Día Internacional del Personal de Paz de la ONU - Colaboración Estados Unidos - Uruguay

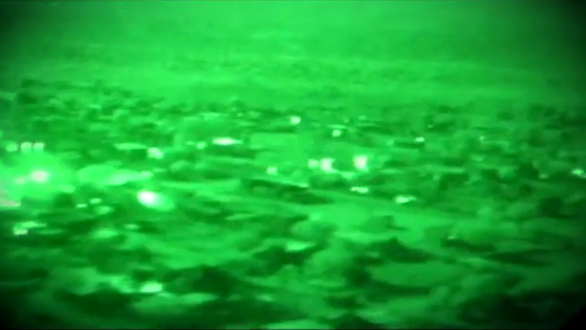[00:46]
principalmente es operar con visores nocturnos y realizar las misiones como son buque de rescate,